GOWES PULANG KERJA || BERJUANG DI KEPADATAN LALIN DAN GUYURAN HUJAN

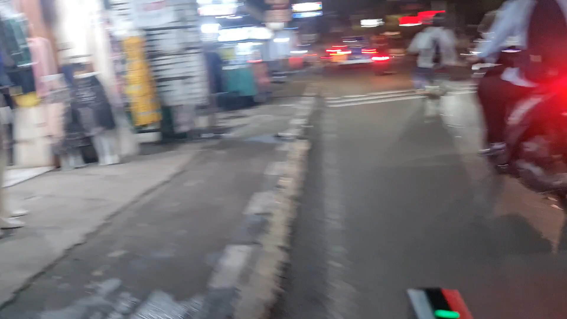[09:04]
Saya akan lanjut perjalanan menuju ke Pondok Aren.
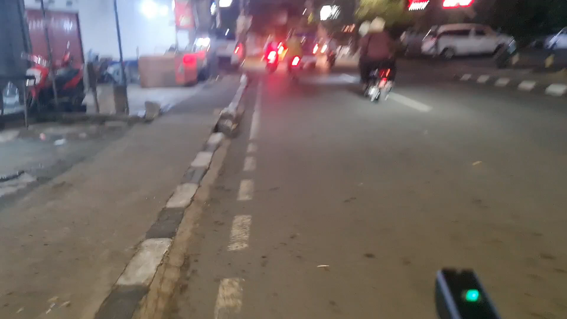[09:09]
Cuaca masih mendung, lalu lintas lumayan ya, tapi tidak terlalu penuh banget.
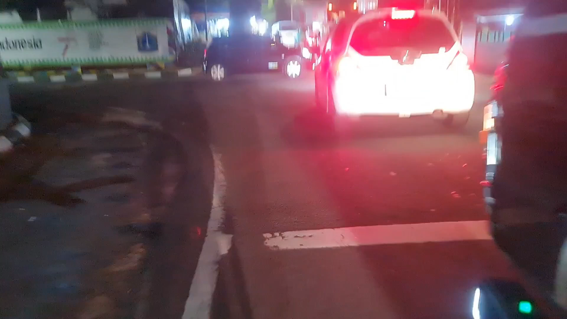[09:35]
Gerimis, ternyata gerimis teman-teman, sampai di pertigaan Bintaro Permai